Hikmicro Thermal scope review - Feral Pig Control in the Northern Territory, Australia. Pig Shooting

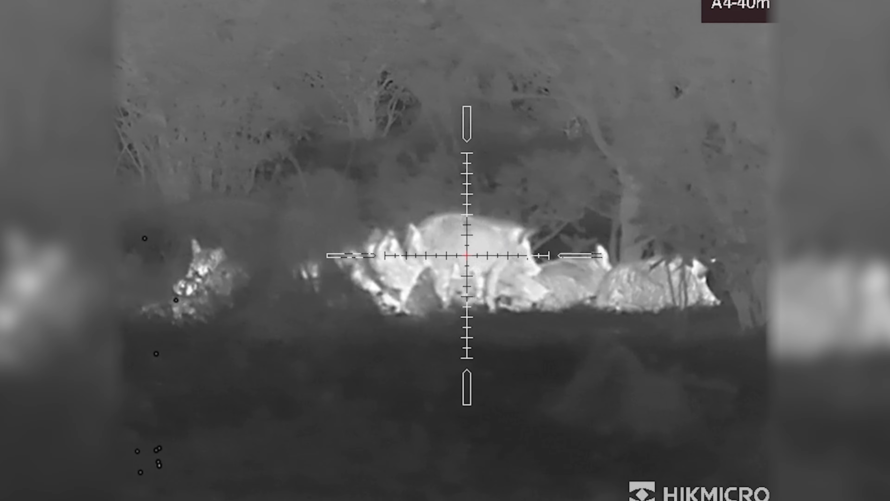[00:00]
Shoot now. Can I get over your shoulder if you're gonna shoot from here, Nick?
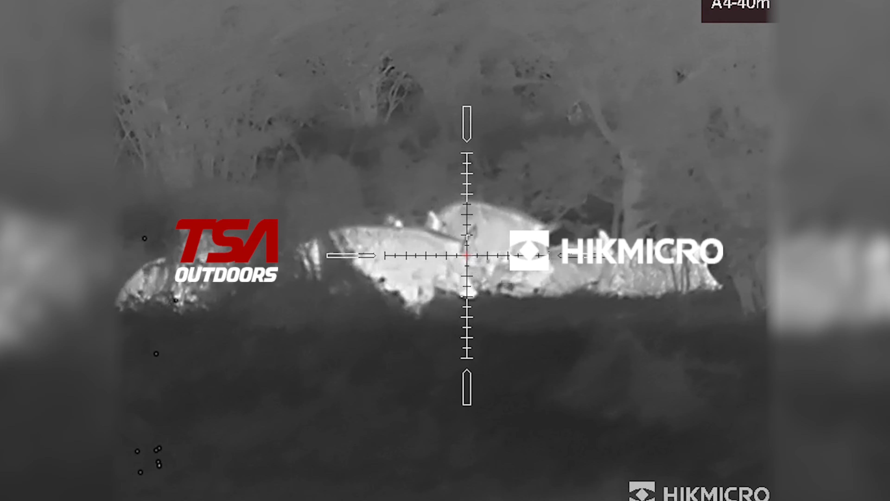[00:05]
Holy shit, have a look at these pigs. This thermal is unbelievable.
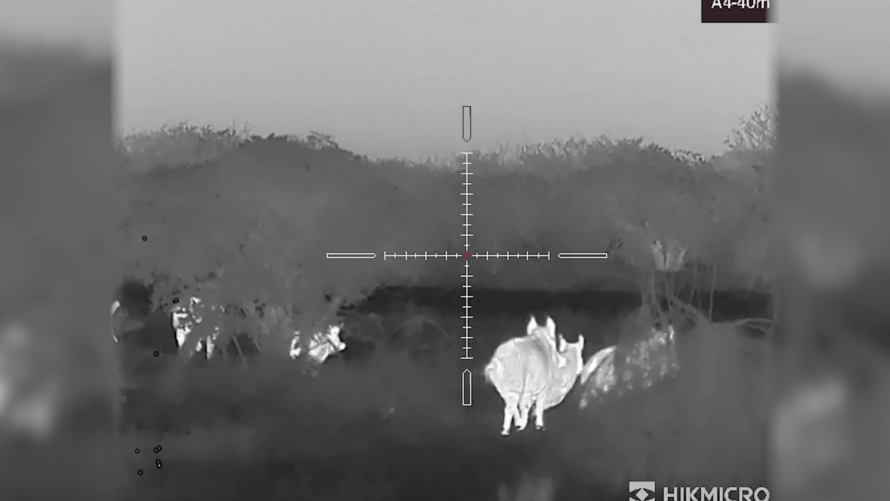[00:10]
Alright, I'm gonna shoot. Well, we've been contacted by the station owner here, and he reckons the place is overrun with pigs.
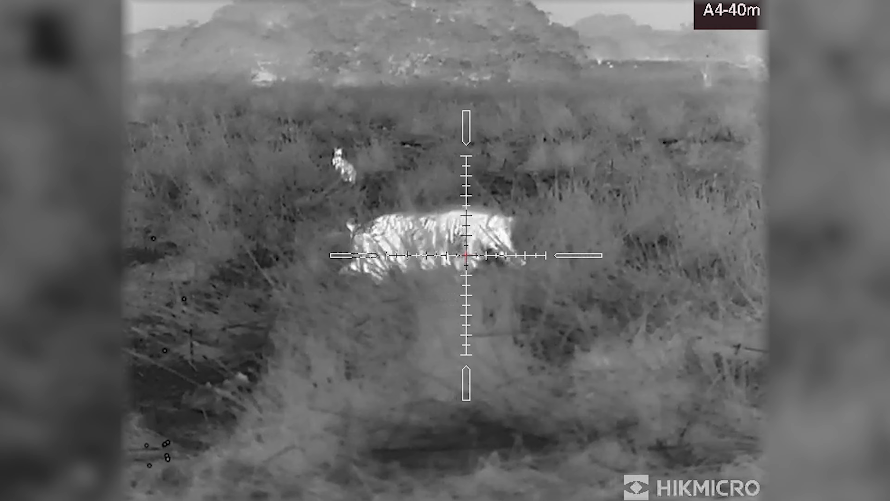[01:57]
Well, first ball down for the night with the Thunder. Crisp as, like, vision.
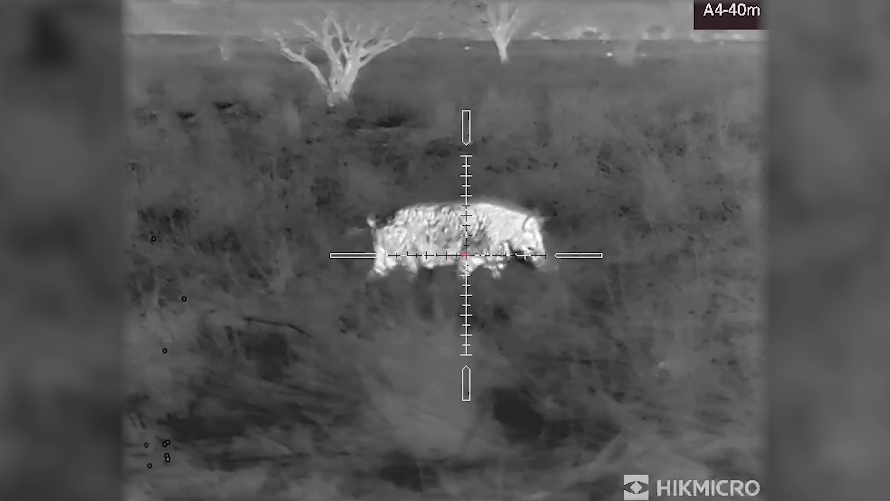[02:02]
Mind-blowing to walk around here just in pitch black and just, yeah, look through the two thermal scopes and figure out what's what. We've got a lot of wallabies out here.
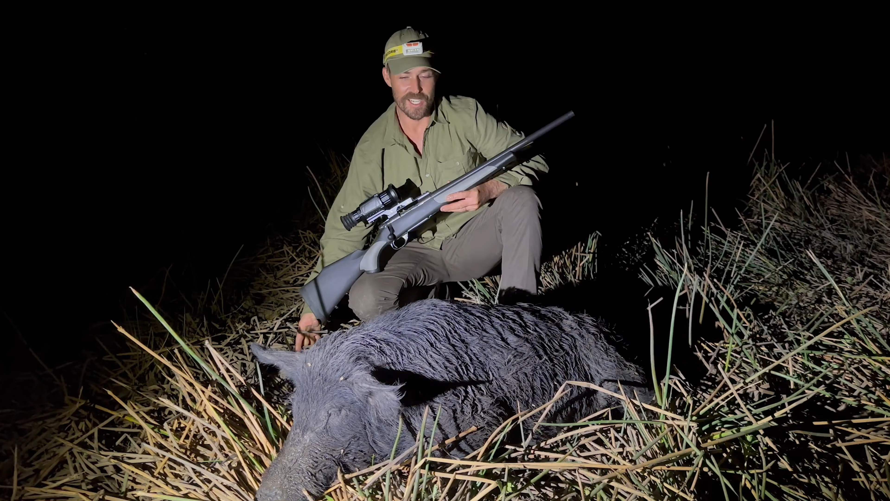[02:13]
I think he's got more of a wallaby infestation than a pink one at the moment, but super cool. Yeah, we'll keep moving around. This floodplain is walking and see what else is around, but very cool. I think we're about 30 metres from that boar.
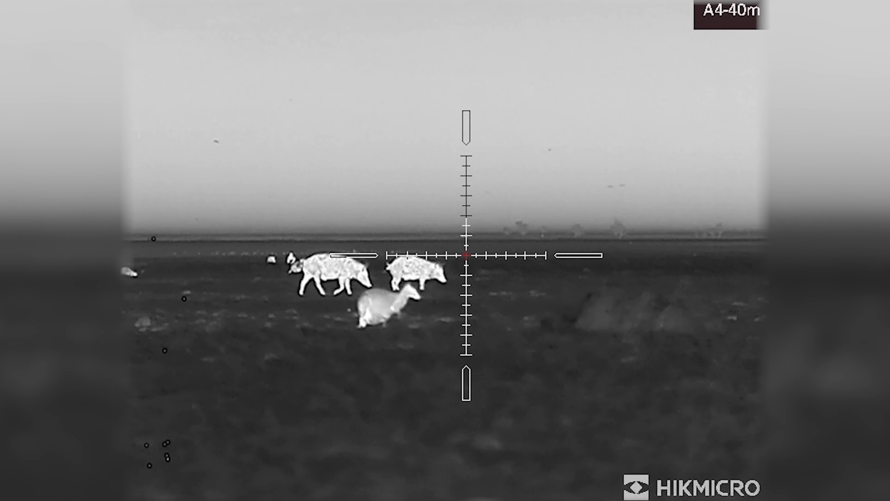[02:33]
Come out into this little flat, and these two little boars popped up out of a hole that originally we couldn't see. We could see a heap of wallabies, which has been the common theme tonight. And then these two little boars, really young little boars, really.
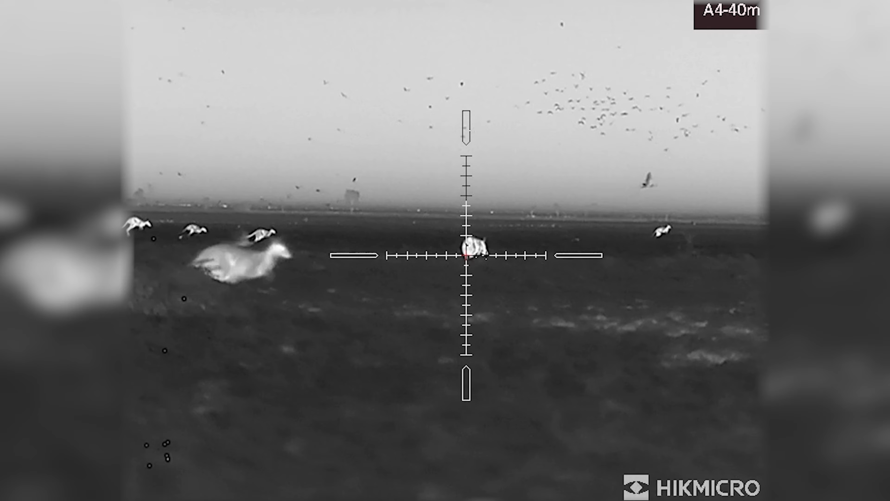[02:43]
They're only probably 40 kilo pigs, but, yeah, they popped up out of a hole and had a little trot along the flats and just so easy to pick between animals and even identify that they're boars before you even pull the trigger.
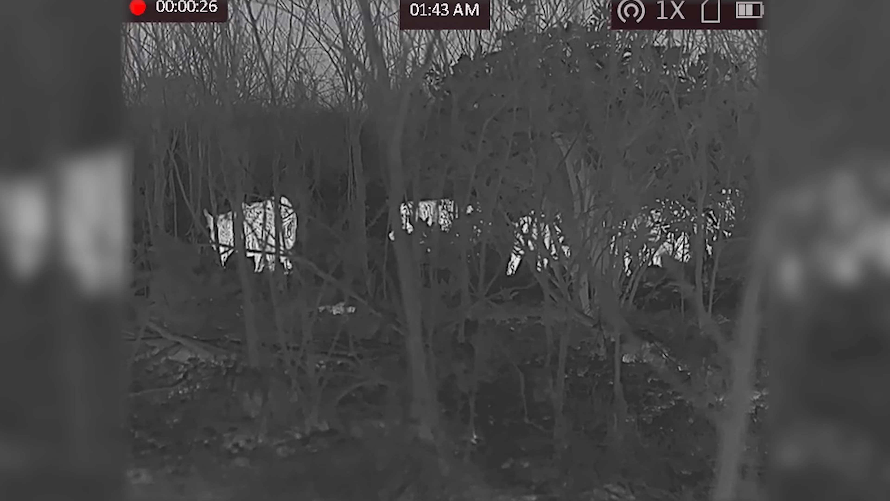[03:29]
Well, we were just driving this fence line on our way to a big swampy sort of soak up ahead. And it's a bit of an open area out to our right.
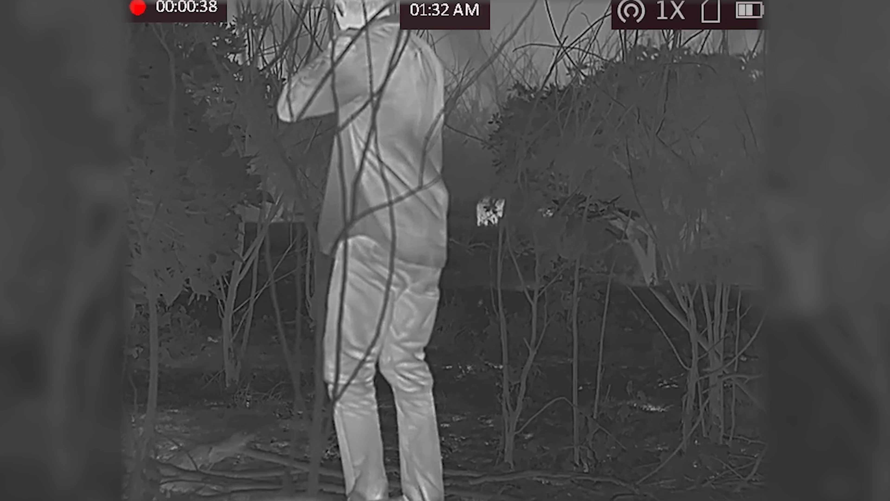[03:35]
And we pulled up, had a quick little look. Sure enough, probably 15 pigs bedded down.
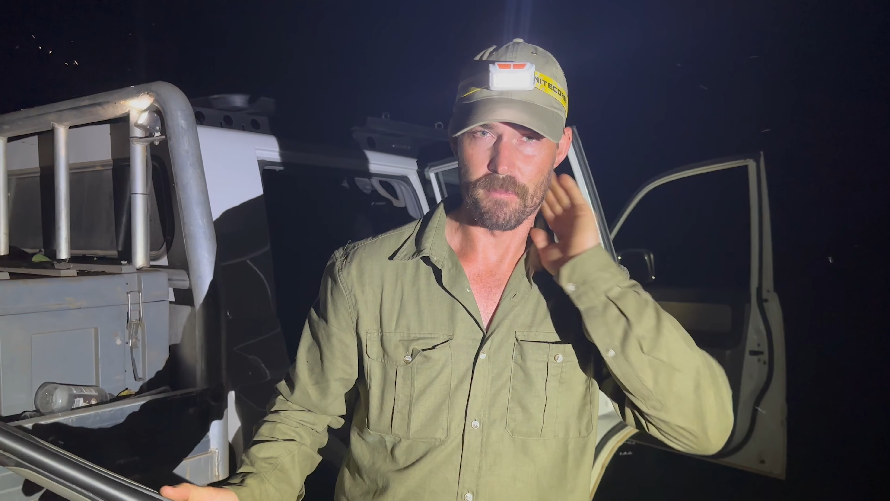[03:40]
We shot a few there. They walked across the track and then shot a few more in there. And I think we ended up with about seven pigs. There is no way with lights and the shadows and the mimosa that we would have,
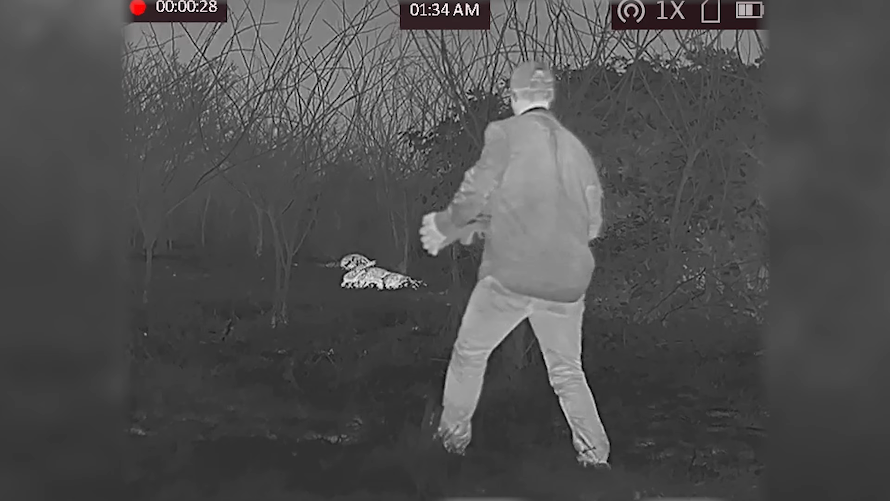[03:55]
firstly, seen the pigs.
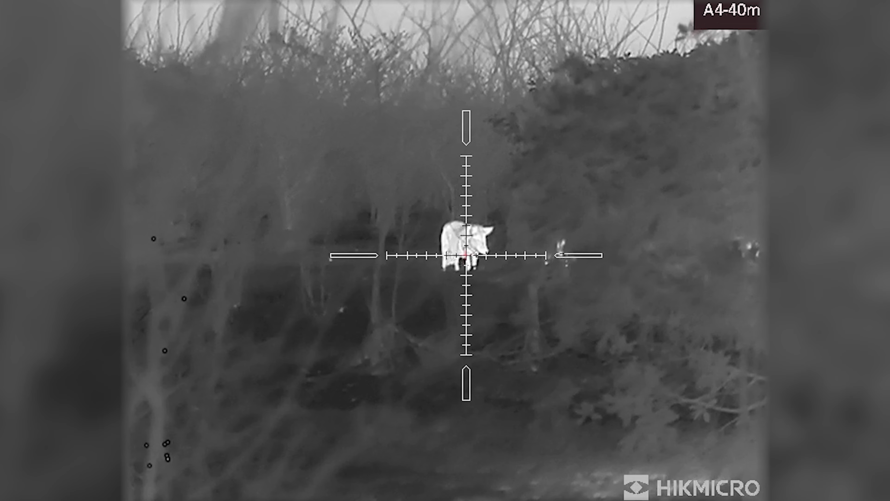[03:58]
Secondly, shot multiple pigs. Just walking back, like, yeah, so thick with mimosa and grass, but being able to, these here penetrating that grass and mimosa and seeing the pigs and the direction they were walking.
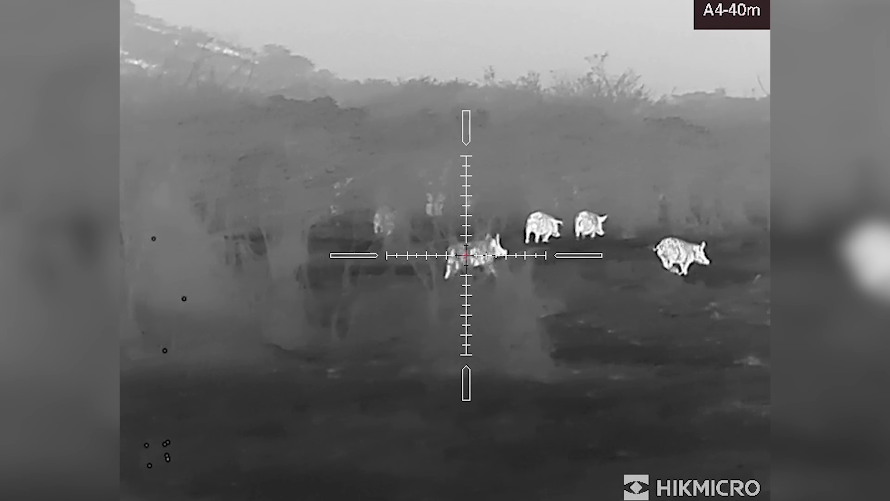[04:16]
Yeah, we end up with seven pigs versus, you know, without this, probably not even one.
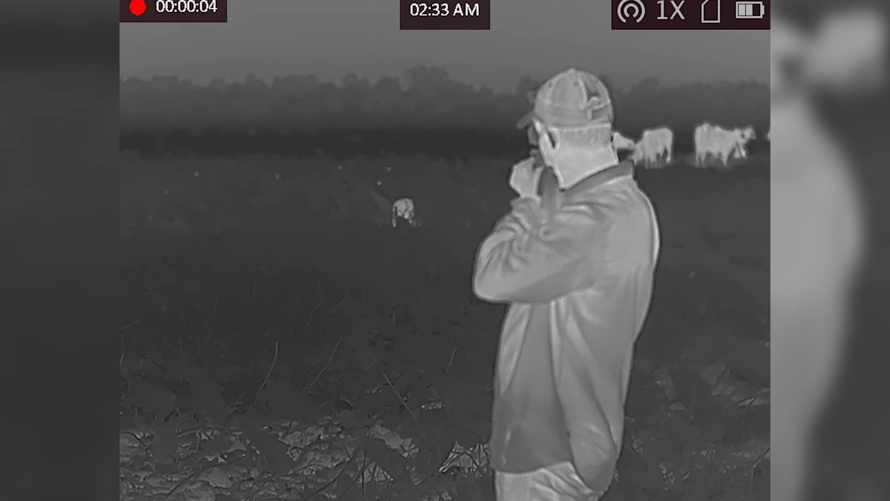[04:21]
Well, this is pretty well the furthest that we'll venture from the homestead tonight.
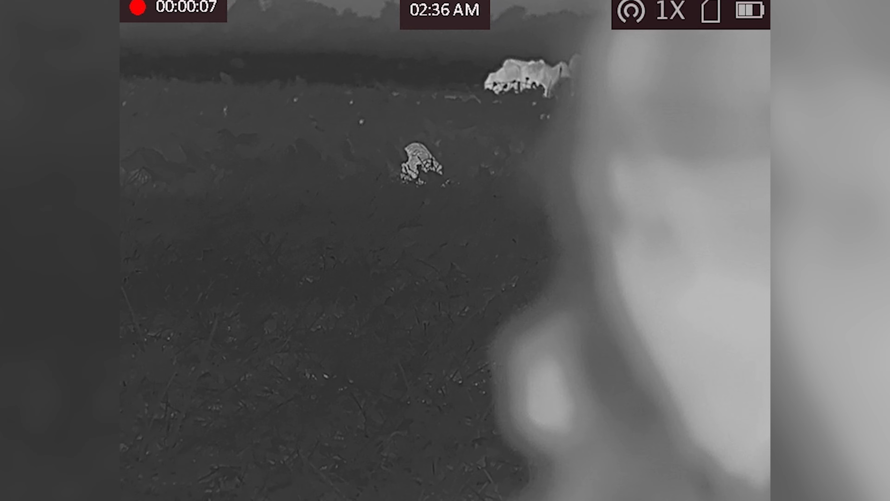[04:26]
And that was the last spot that Josh said to have a good look at.
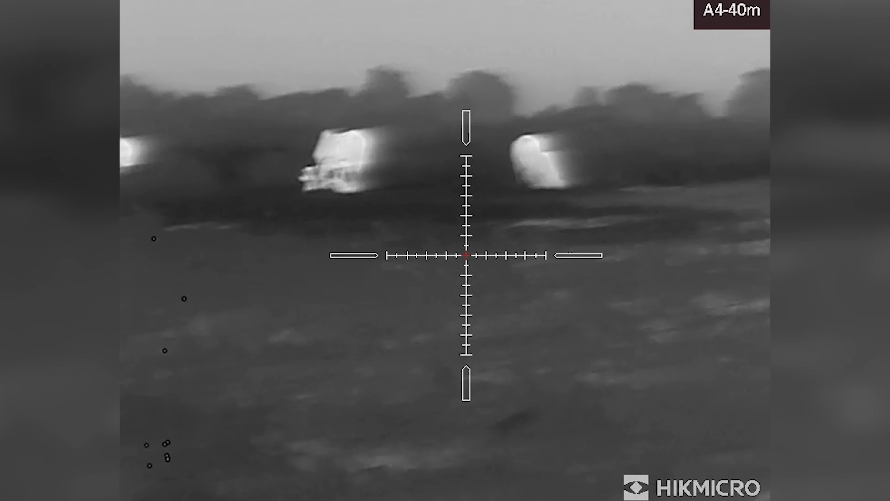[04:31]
There's about 2,000 breeder heifers in this paddock. And, yeah, sure enough, there was this big lump of a pig. Even with a couple thousand cows running around in the background, still easily identify this pig from the cattle, clear as day.